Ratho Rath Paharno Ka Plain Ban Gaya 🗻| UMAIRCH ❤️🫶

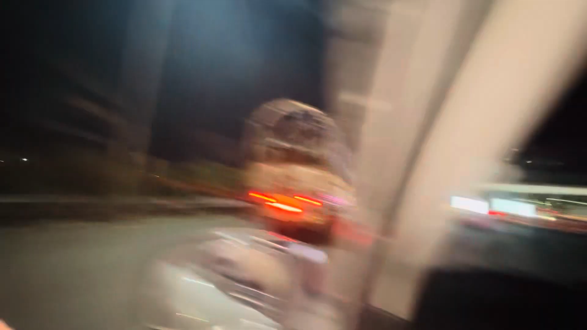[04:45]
آہ یہ بھی جانور جا رہے ہیں اور یہ پیچھے بھی ہیں 3 جانور یہ بیٹھے
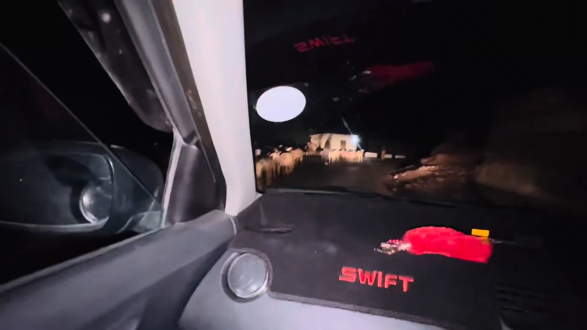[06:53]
انشاءاللہ آپ چلتے ہیں آگے والا گھوٹ سے یہ جی لوگ جا رہے ہیں ان کی بکریاں شکرییاں بھی جا رہی ہیں